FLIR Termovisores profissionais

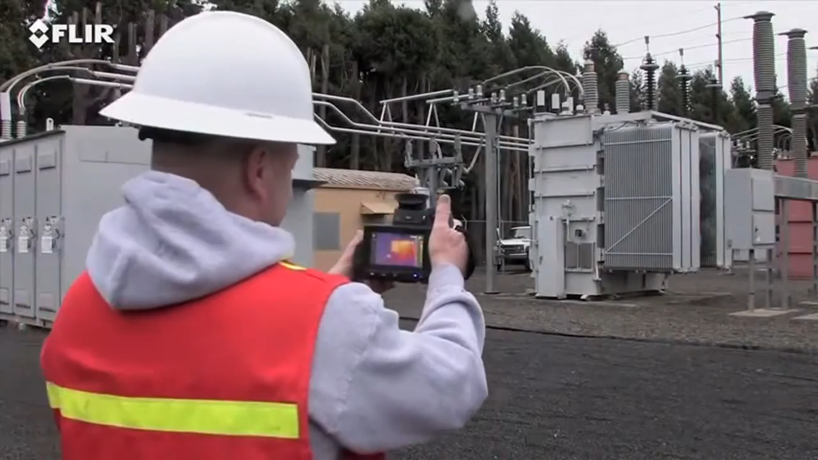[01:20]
Autofocus is another way T-Series makes thermal inspections more efficient.
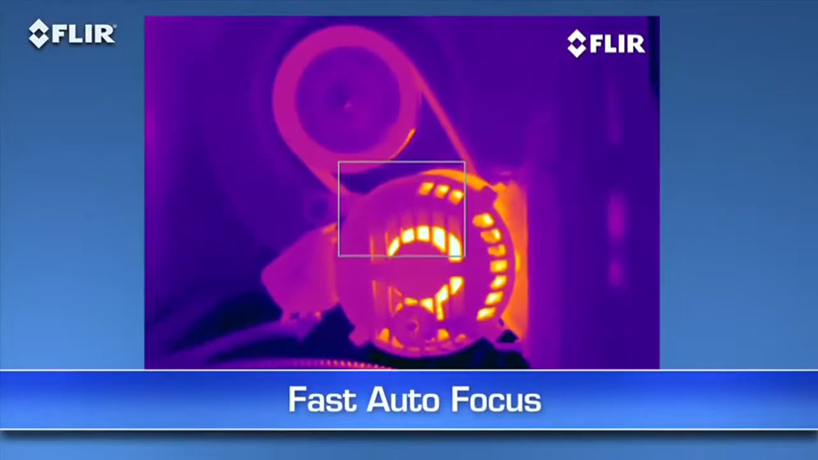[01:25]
As you know,
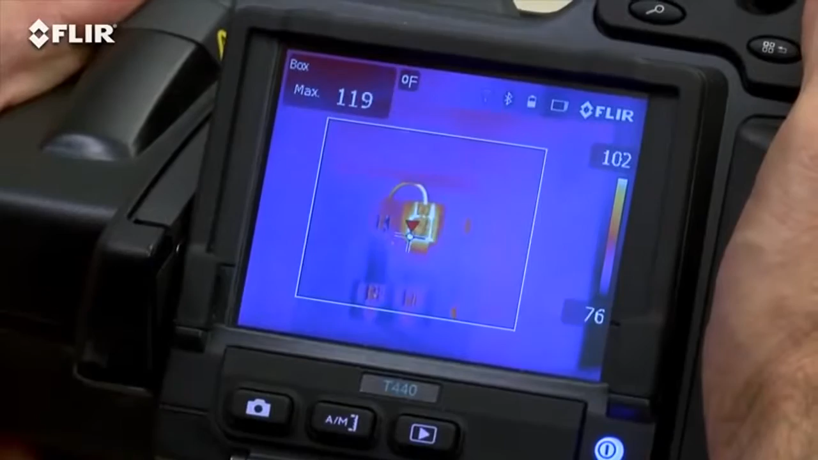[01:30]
focus makes a dramatic difference when it comes to accurate temperature measurement and just a light touch of this button is the fast way to get there. See how quick it locks in the right temperature of the hot spot?
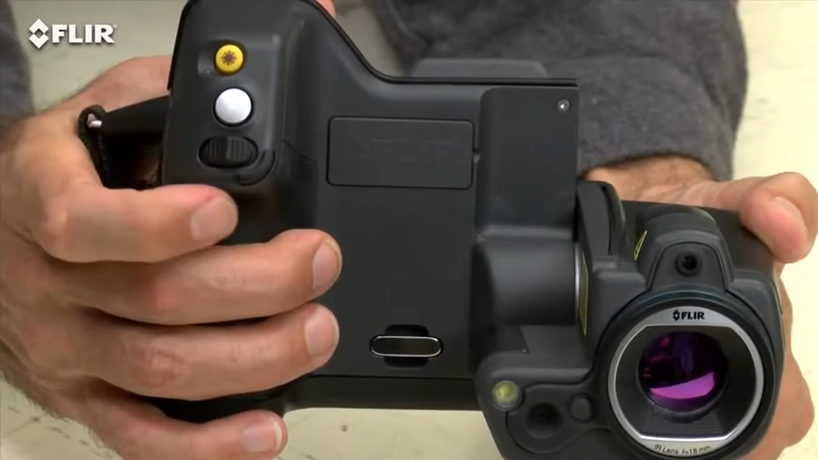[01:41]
But you can always take full control with the fine adjustment here on the T-420 and T-440 or the focus ring on the T-620 and T-640.
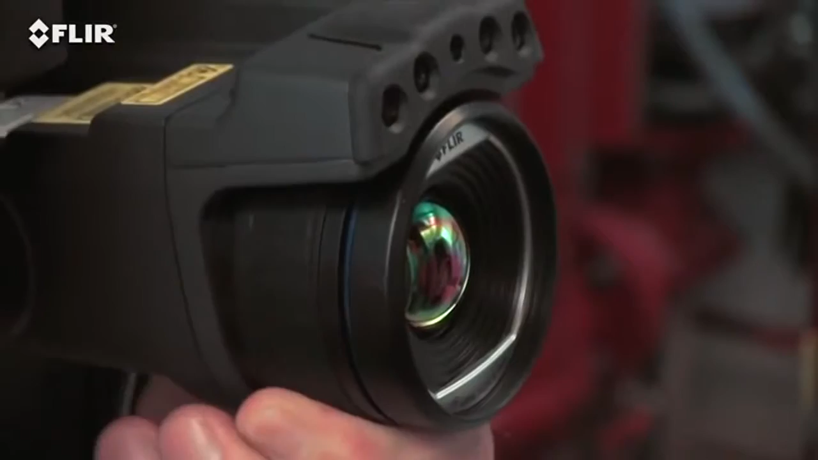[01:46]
Also on the T-640,
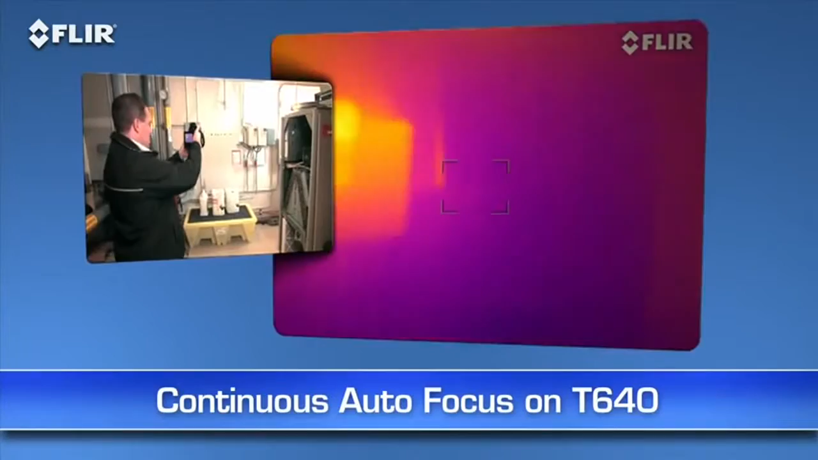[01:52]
you have the added benefit of continuous autofocus to keep your images sharp no matter where you aim without touching a thing. How's that for ultimate speed and accuracy?
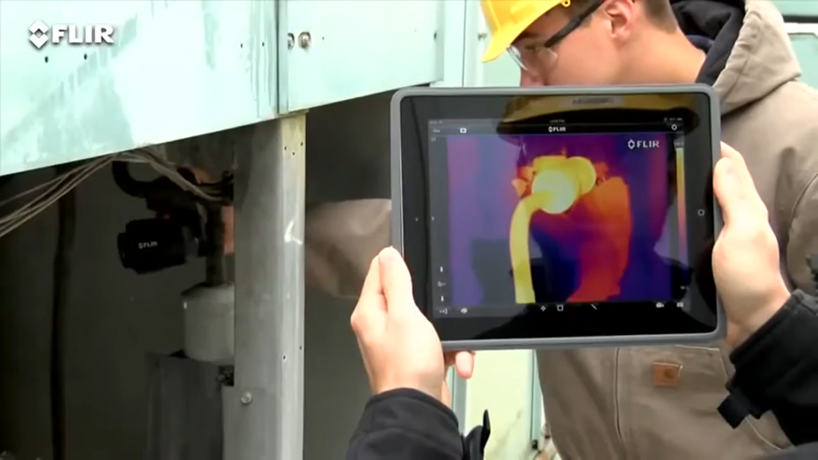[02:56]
You can import and analyze stored JPEGs with the app too while you're still on site,
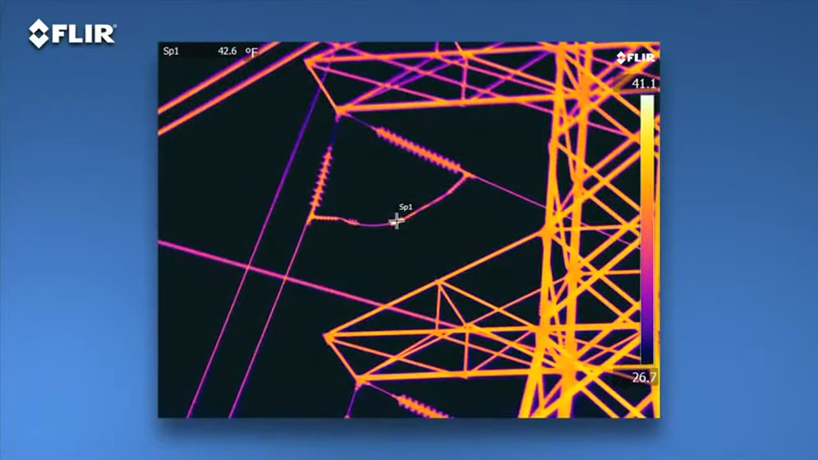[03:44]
On screen: spot 42.6°F
As you can see, the images are stunning. T-Series cameras also offer the broadest temperature ranges, up to 2000 Celsius with the T640.
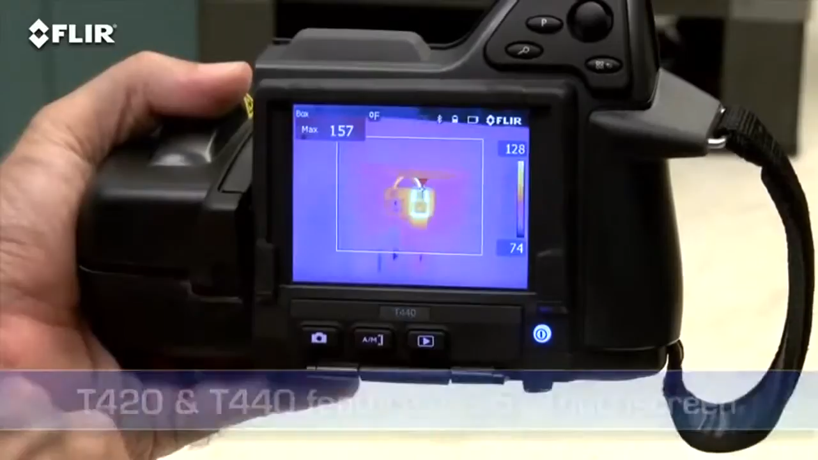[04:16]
T620s and 640s feature an even larger 4.3-inch LCD,
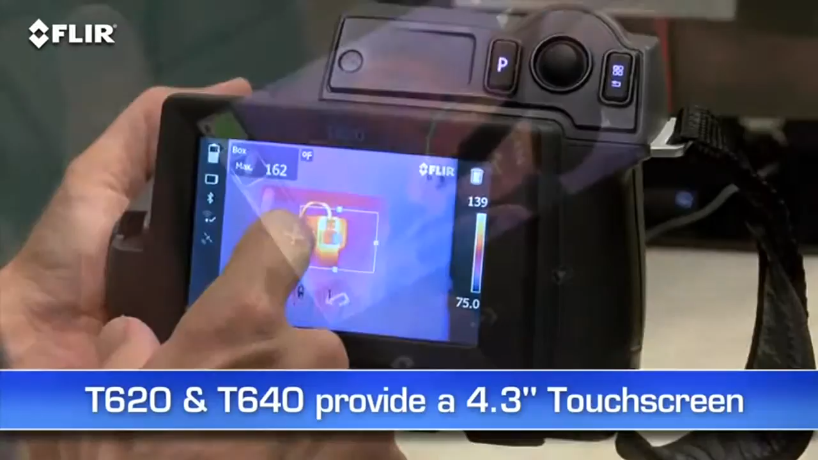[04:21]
On screen: max 162°F
and on the T440 and 640 you can use it to sketch quick notes and drawings on IR and visual images.
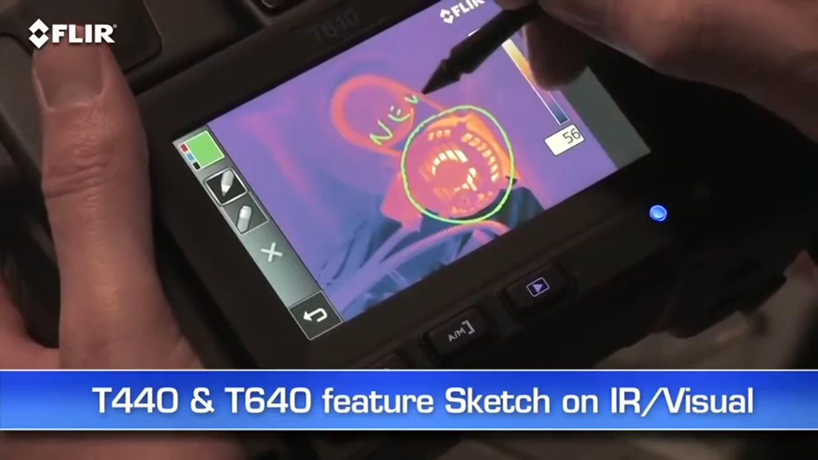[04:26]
Now in addition to the big display, the T640 also features a viewfinder so you can see clearly even in extremely bright outdoor conditions.